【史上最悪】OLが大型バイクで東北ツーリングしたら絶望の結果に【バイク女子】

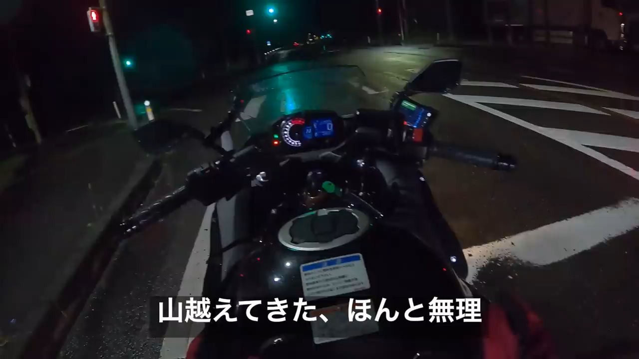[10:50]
山越えドライブマジだねいやまだもう一山あるなもう一生顔
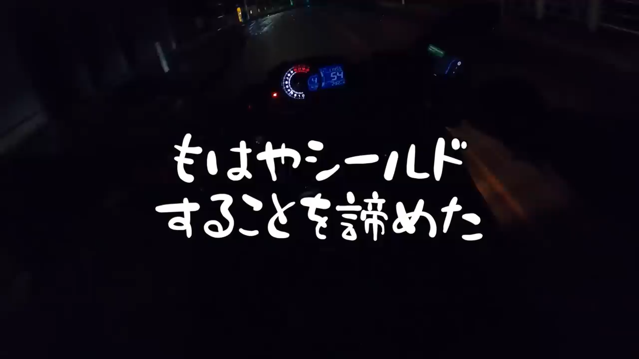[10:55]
にさバチバチ小雨浴びながらなんか何とも言えない雨な連続100カーブぐらいしたんじゃないか手が
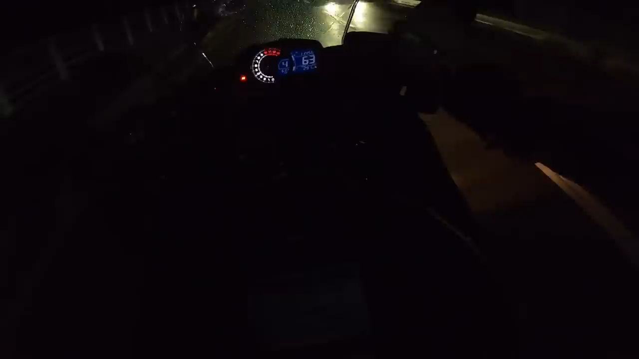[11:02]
ポチポチポチポチになっちゃったあと何山あるのでしょうか頑張りますどれがハイビームか分かんないんだけどここかあ
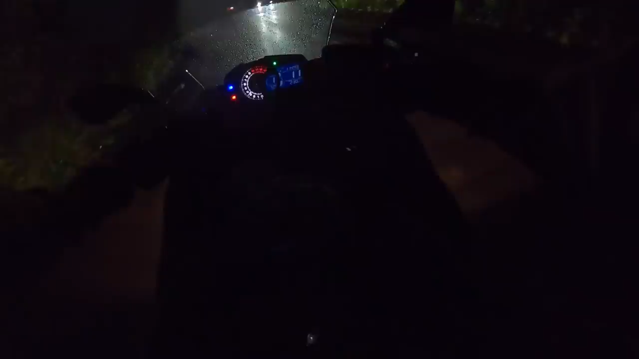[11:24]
疲れたでももうちょっとで着きそうマジで手がしびれてなんか感覚ない私ハイビームにするの今日初めてだバイクで
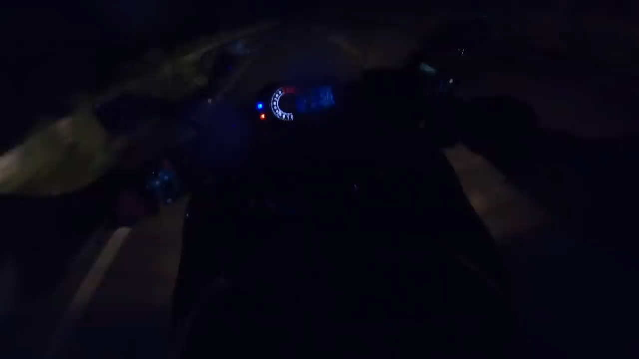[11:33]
それぐらい明かりがどこにもない本当にこれあと10分で着くのちょっと舐めてたぞこの秋田と岩手を通る山道こんなんだとはねしんど
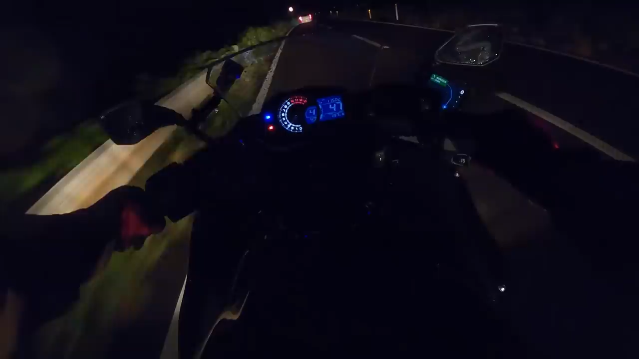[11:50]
怖い2つの意味で疲れたお尻が痛いもうしんどい本当に山からここに来るのにマジです2分くらいえ?